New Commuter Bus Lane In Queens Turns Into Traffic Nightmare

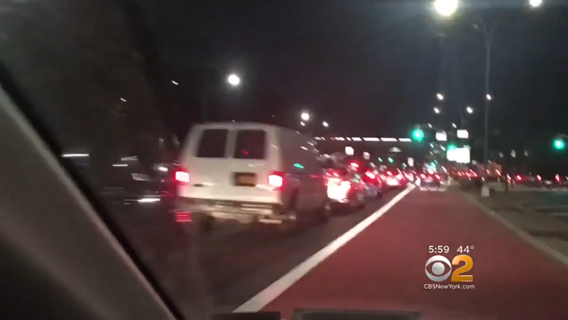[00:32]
One lane of traffic now for buses only. No cars allowed. Angry tweets tell the tale.